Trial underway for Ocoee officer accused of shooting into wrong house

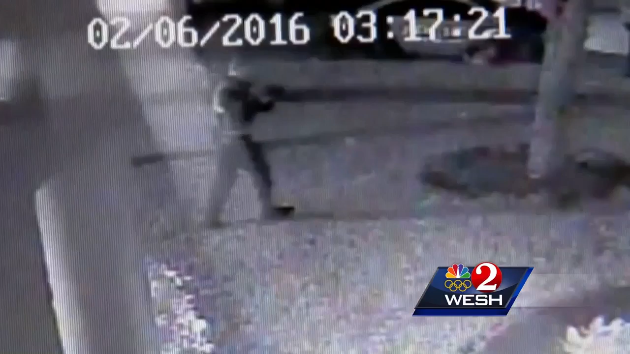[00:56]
This is home surveillance of what appears to be an officer with a gun.